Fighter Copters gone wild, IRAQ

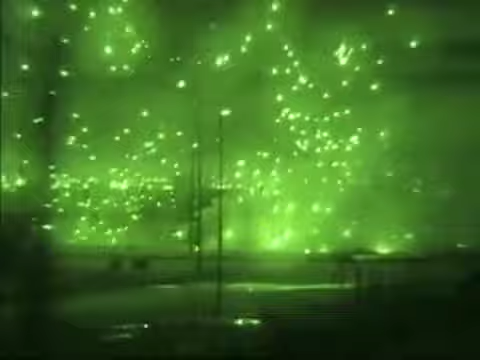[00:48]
That's bad Oh that was an awesome shot
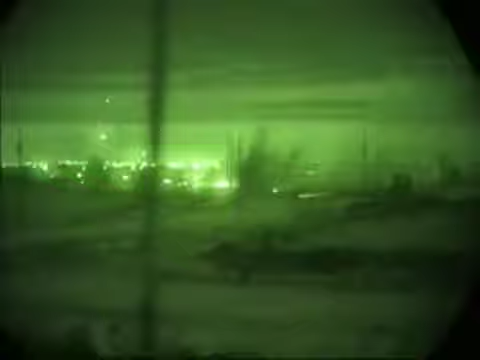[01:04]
Where is it? Where is it?
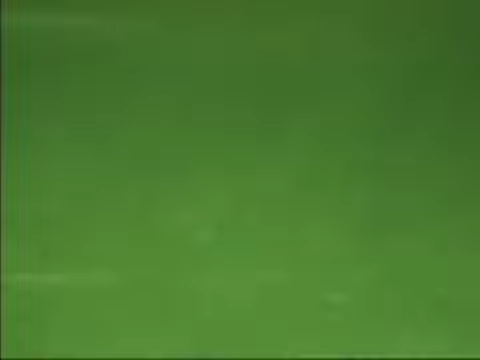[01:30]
Thresh Roger target mark by Islet Roger that's fucking cool
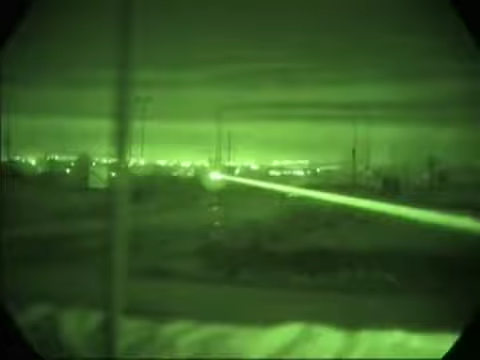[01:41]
Open area Open area northeast of the traffic circle Over You got hot Roger
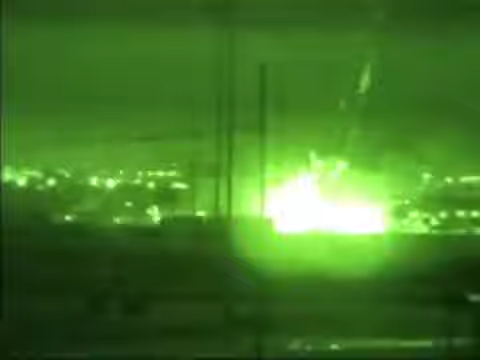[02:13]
Pressure 6-1-2-0-8 What the hell was that? It was brass It fucking hurt
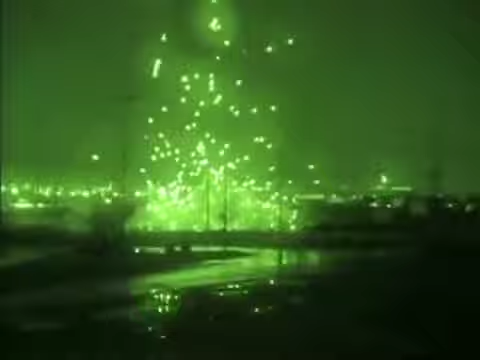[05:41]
And his trail will fly in and do the same thing. What was that?